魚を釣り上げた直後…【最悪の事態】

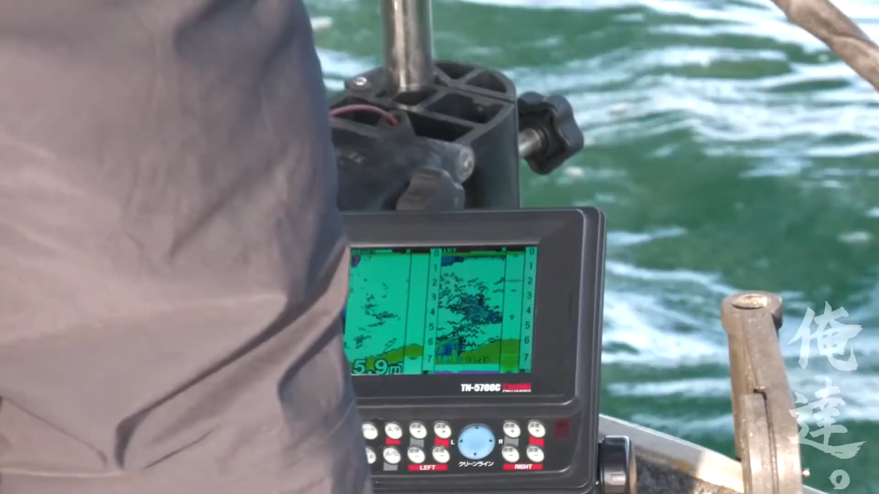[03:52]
これあの2メーターは潜るミノーの方がええっすよね明らかにこれ映っとるやん2メーターにこれ